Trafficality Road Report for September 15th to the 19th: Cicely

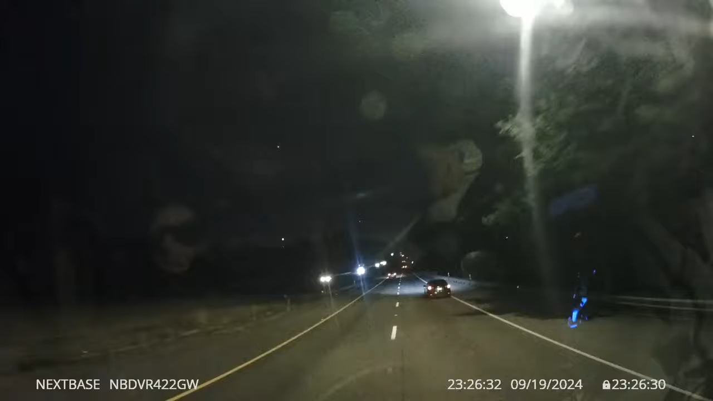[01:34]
Whoa, that was a nice one right there. Why are you changing lanes? Oh, shit!
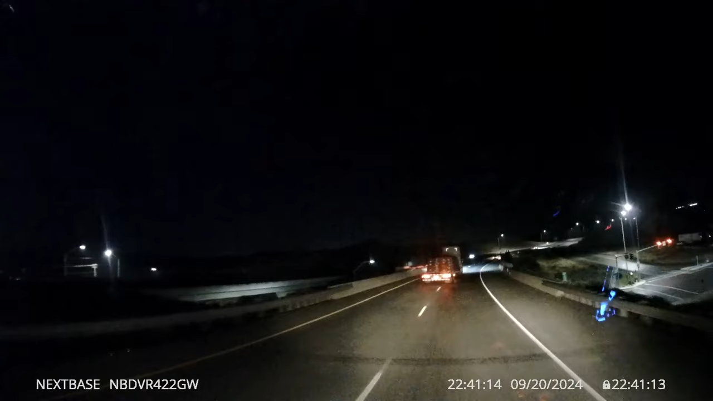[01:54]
Is that why you're changing lanes? To avoid that damn thing?